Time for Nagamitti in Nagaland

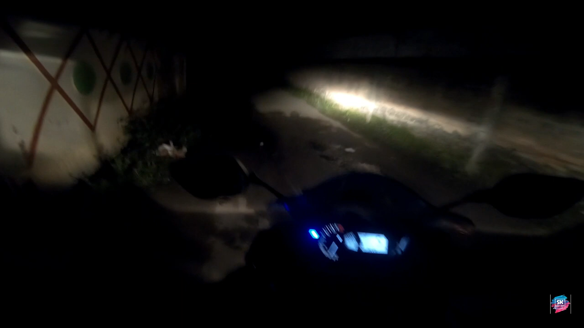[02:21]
ओके 4:18 हो चुका है, फाइनली निकल चुके हैं। ओके सो गाइस, फर्स्ट मीट पॉइंट है खानापारा, तो वहीं पे जाके गाड़ी को रोकते हैं,
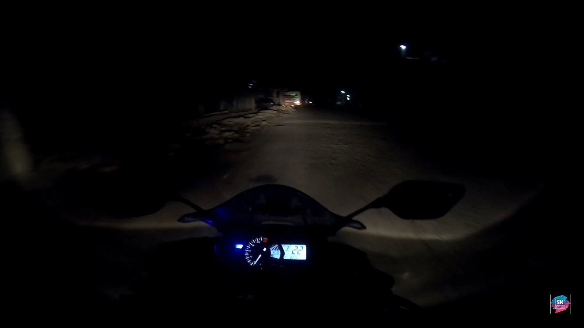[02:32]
और ताहे शायद बाकी के राइडर्स भी आ चुके होंगे, अगर नहीं आए तो वेट करेंगे थोड़ा थोड़ा सा लाइट दे देते हैं, तो बैठ जाओ ना भाई, बैठ जाओ।
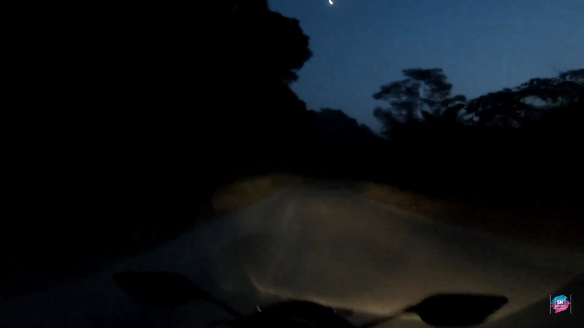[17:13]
ये ढूंढते हुए निकाल दिया कि गड्ढों में से मैं रास्ता कहाँ निकालूँ। रास्तों में गड्ढा नहीं था, गड्ढों में रास्ता था।
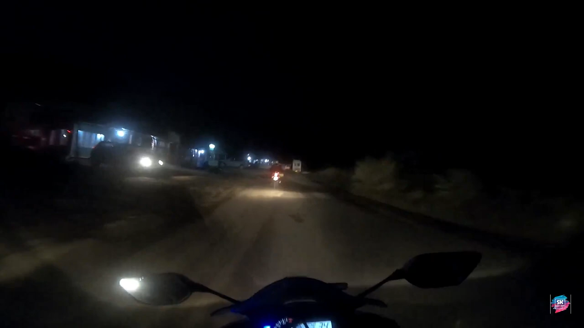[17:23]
ख़त्म है हालत, ख़त्म है रास्ता, बाप रे बाप, गड्ढों का सौदागर है नागालैंड तो।
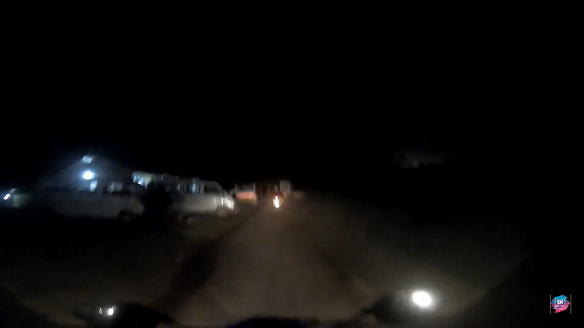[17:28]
ठीक है, जितने भी बाइकर्स हैं सब पीछे है, और मेरे आंखों में काफ़ी धूल चली गई है,
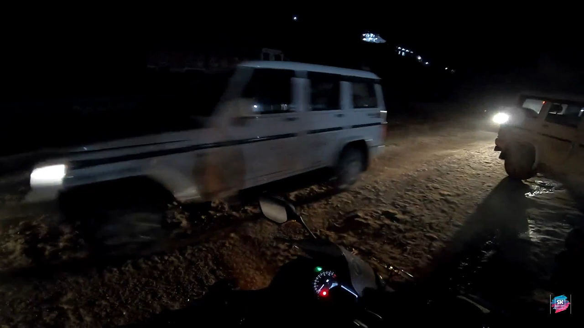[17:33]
तो आई नीड टू वॉश माई फेस। यप गाइस, यहाँ पे लिया था एक छोटा सा ब्रेक, और जो हालत हुआ था हम लोगों का धूल की वजह से, उसका दृश्य मैं दिखाता हूँ आपको होटल पहुँचने के बाद। और अभी अगर कुछ दिखाने लायक हो तो मैं दिखाऊंगा, नहीं तो फिर डायरेक्टली होटल में मिलते हैं। चलिए,